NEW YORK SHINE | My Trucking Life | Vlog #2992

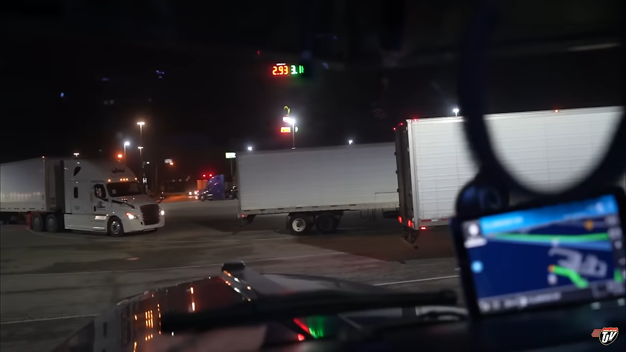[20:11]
This place is crazy. I'm glad I got a spot. I decided to stop here for tonight.